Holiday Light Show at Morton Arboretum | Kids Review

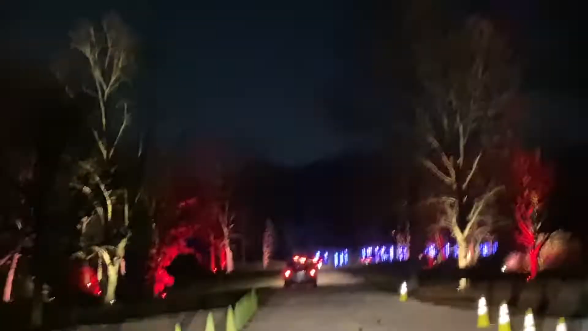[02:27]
How do the trees turn so many colors? It's so cool.
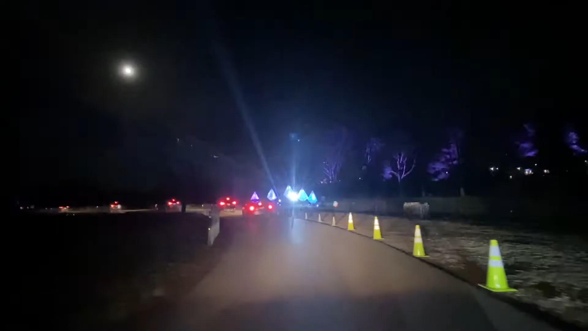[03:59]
I love the blue. Look at the blue.